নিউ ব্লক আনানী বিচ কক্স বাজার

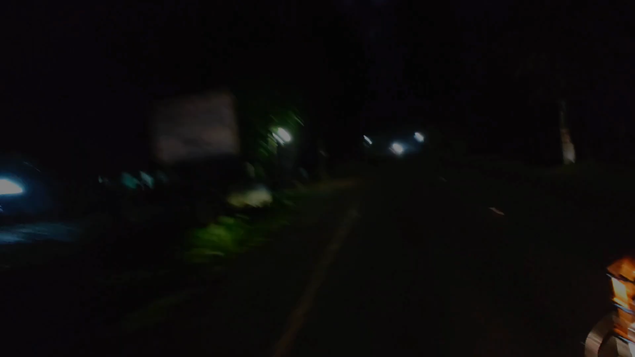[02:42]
তো সব শেষ করে আমরা আবার রওনা করলাম আমাদের হোটেলের উদ্দেশ্যে দেখতে পাচ্ছেন।